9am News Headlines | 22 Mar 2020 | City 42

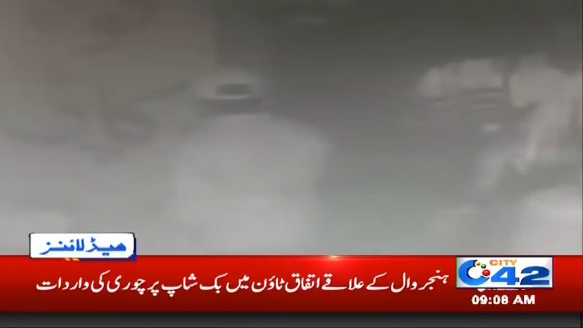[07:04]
ہنجروال کے علاقے اتفاق ٹاؤن میں بک شاپ پر چوری کی بارداد چور دکان کے تالے توڑ کر ہزاروں مالیت کی چیزیں لے گیا وارداد کی سیسی ریویز سیری فاری ٹو کو موصول پوٹیج میں چور کو دکان کا تالہ توڑ کر
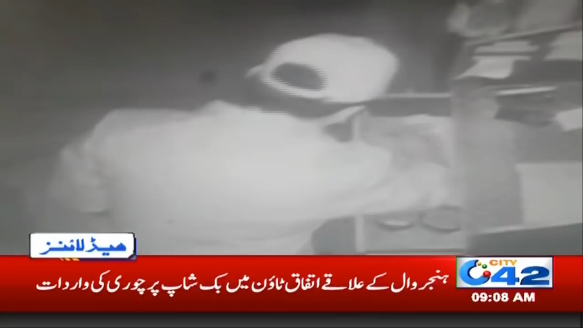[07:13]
ان دراج اندر داخل ہوتے دیکھا جا سکتا ہے